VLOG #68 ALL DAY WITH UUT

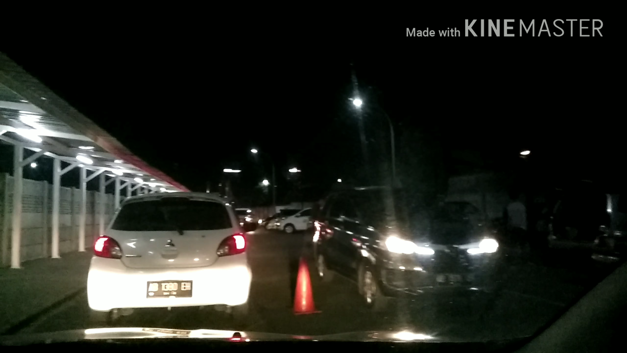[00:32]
and the train station parking lot is full. I've been looking for a parking spot and I haven't found one.